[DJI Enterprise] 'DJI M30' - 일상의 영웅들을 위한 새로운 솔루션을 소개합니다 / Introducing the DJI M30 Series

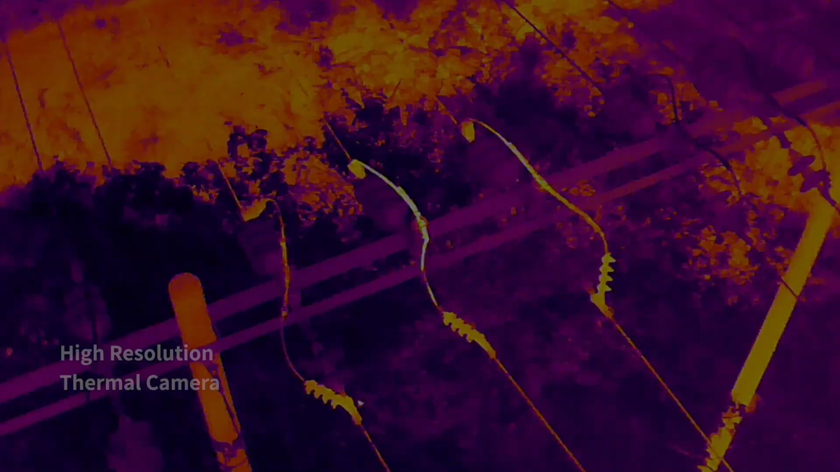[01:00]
and its high resolution thermal camera efficiently reveals
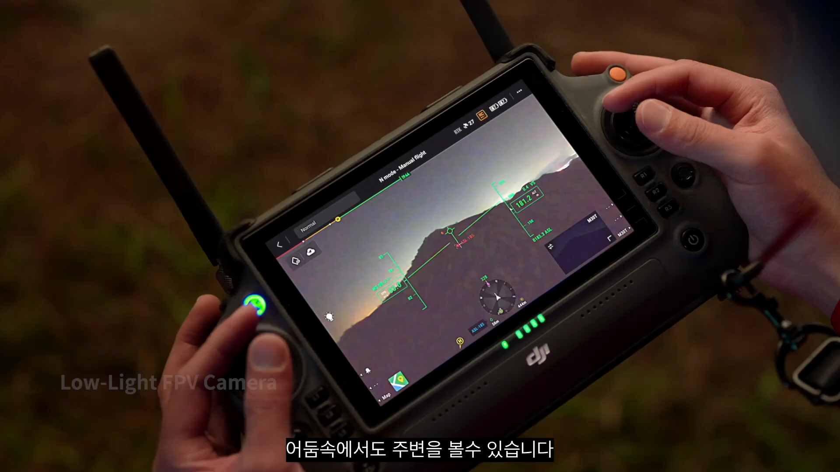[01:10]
surroundings even in darkness so you can work safely and
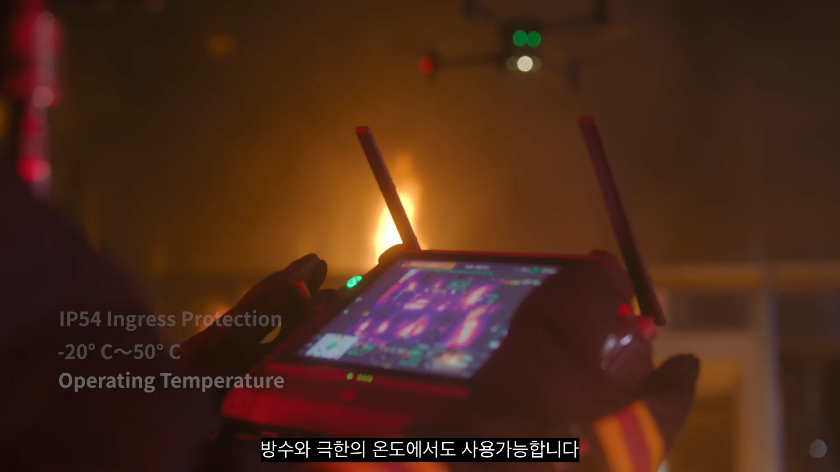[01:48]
the new dji rc plus controller is designed for enterprise pilots it's waterproof and resistant to extreme temperatures